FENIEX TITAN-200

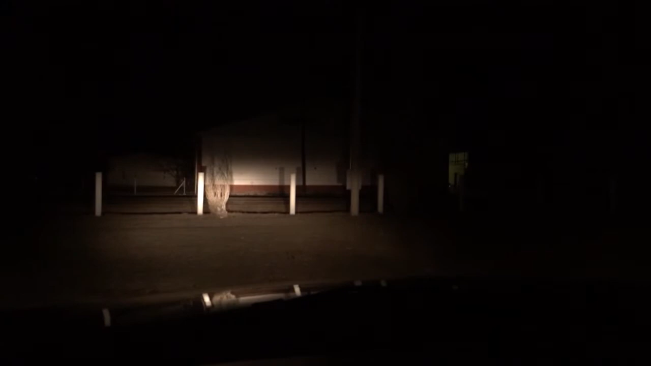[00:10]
and this is the Feniex Titan X200. And that would be the Feniex Titan X200 by itself with bright lights, Feniex Titan X200 by itself.